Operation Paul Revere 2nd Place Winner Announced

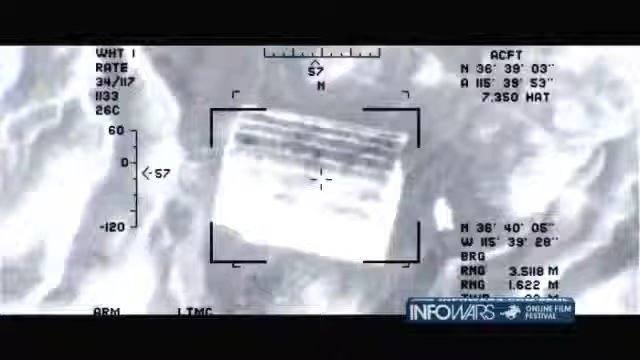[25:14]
And now the drone operator see a little child. What's that? Is that a kid? I guess we just killed a kid.